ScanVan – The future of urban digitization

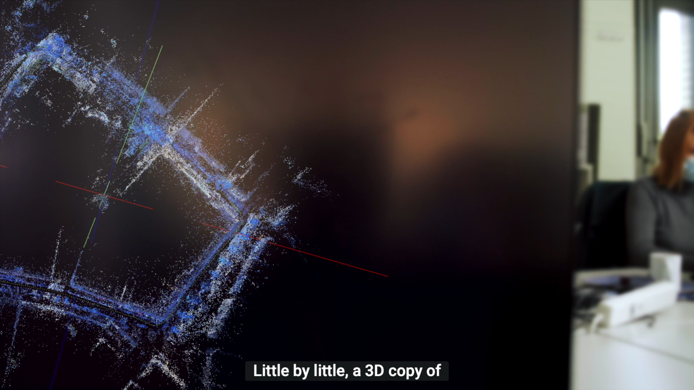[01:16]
Little by little, a 3D copy of the real world is then created.
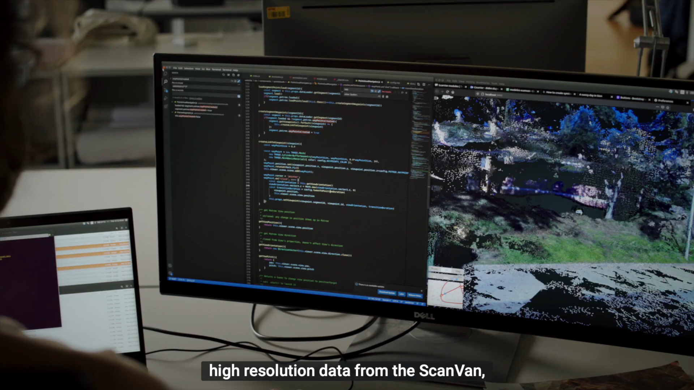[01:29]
This interface will not only host high-resolution data from the ScanVan but will also combine it with other models produced from satellite images, planes and drones.